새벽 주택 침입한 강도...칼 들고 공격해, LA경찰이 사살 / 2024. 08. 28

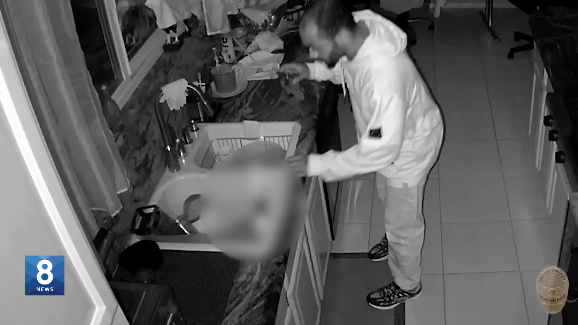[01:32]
부엌에서 칼 한 자루를 손에 집니다. 후드 상의를 벗고 방 이곳저곳을 살피던 남성은 잠시
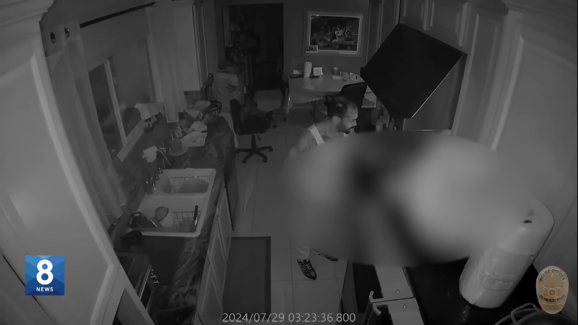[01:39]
후 부엌으로 돌아와 천에 불을 붙이며 연기를 내기 시작합니다. 안에 있던 할머니는 밖으로 빠져나갔고 이웃 주민들의 9.11 신고가 이어졌습니다.